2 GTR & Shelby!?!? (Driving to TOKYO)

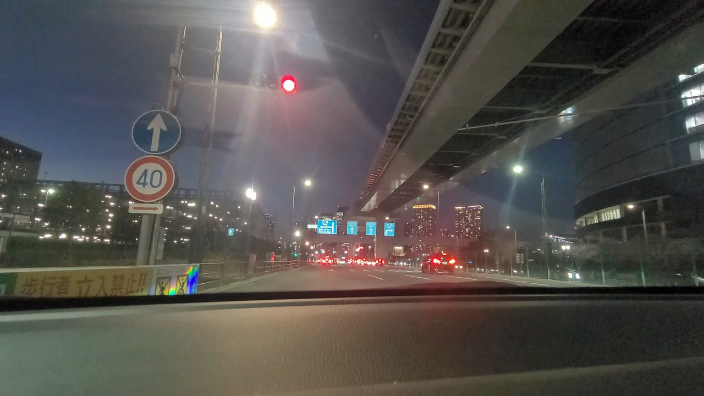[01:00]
is that GTR? I think that's that's another one
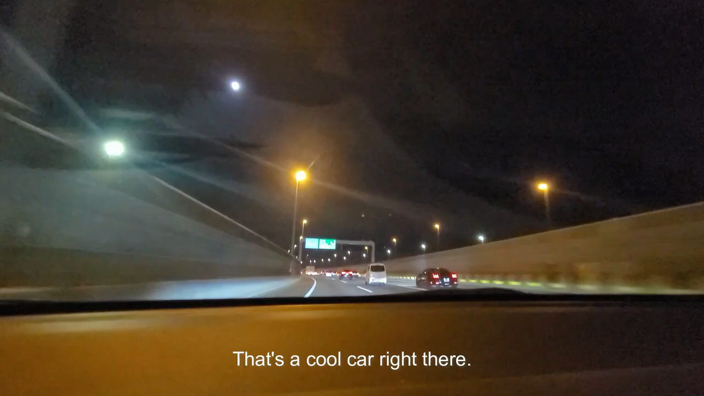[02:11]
that's a cool car right there he said master or I don't know I don't have kind of red sugar in there so the the the the the the the Thank you.